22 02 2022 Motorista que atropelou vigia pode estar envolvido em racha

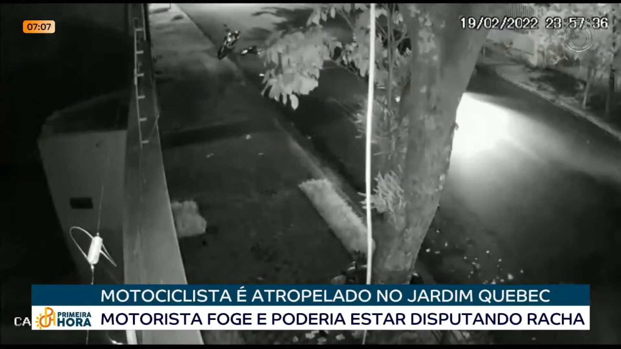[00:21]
Um vigilante foi atropelado e arremessado contra uma árvore. O motorista do carro, Branco Rete, fugiu do local sem prestar socorro. A vítima contou que não teve tempo de reação. Eu estava atendendo um cliente meu, pelo trabalho de vigilância que eu presto.